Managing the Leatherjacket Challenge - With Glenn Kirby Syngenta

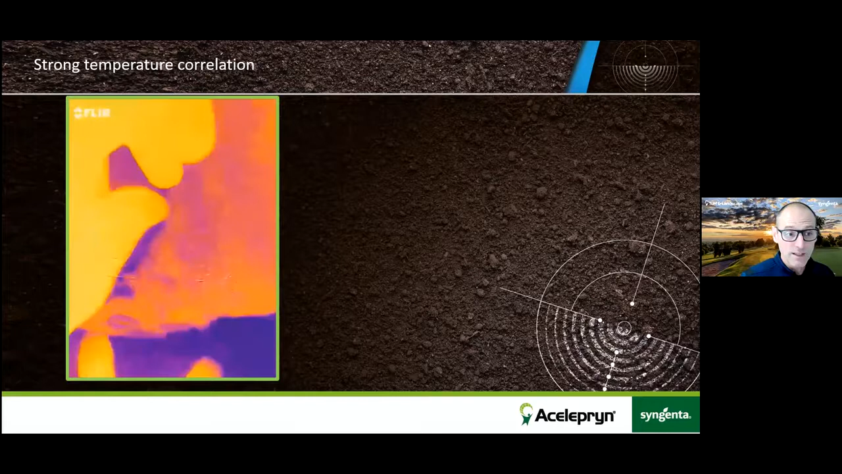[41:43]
Now, you can't see it at the moment because it's the same temperature as the glove. I've picked it up, I've put it in my hand, and I've warmed it up for a few seconds.
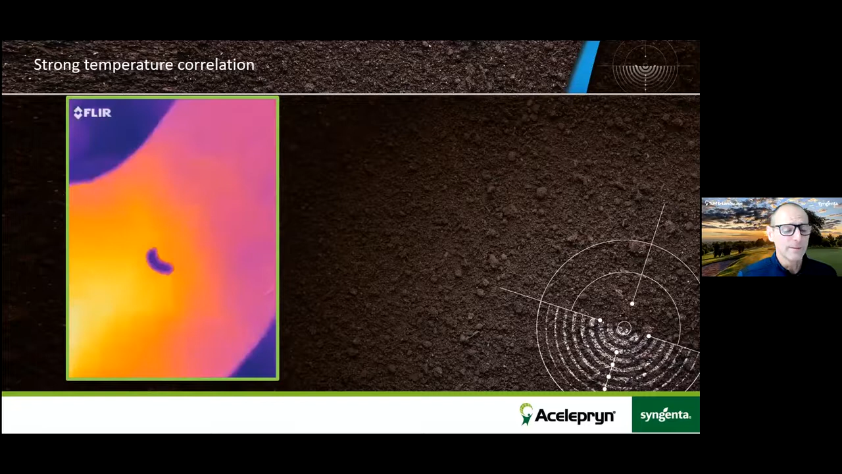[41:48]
And you can see when I put that back down how the temperature has changed of that glove.
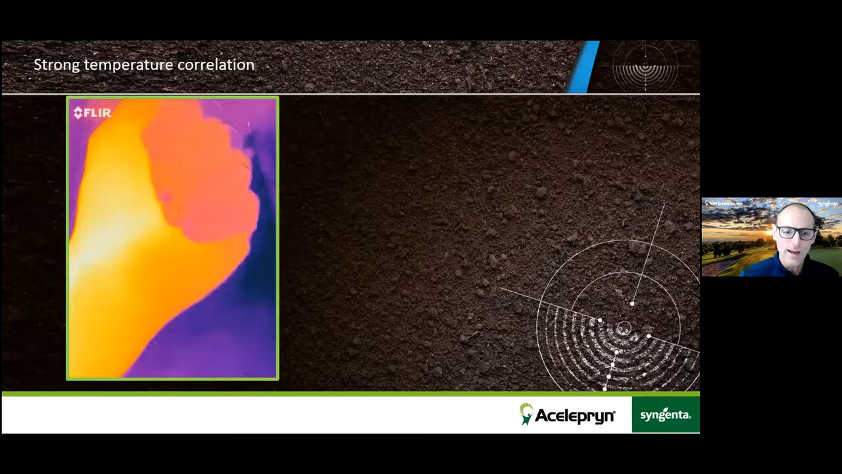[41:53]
They are very driven by temperature.